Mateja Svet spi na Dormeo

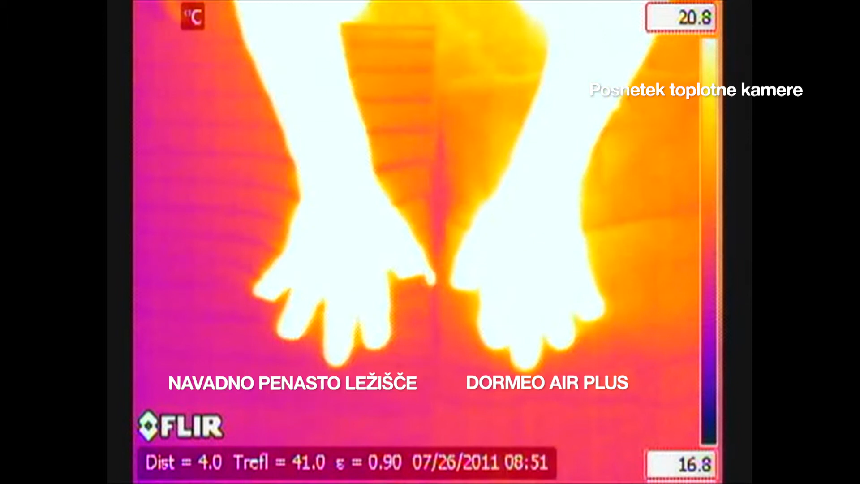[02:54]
On screen: scale top 20.8°C, scale bottom 16.8°C
Ležišče na levi toploto zadržuje. Telesna toplota pa se po ležišču Dormeo R hitro razprši.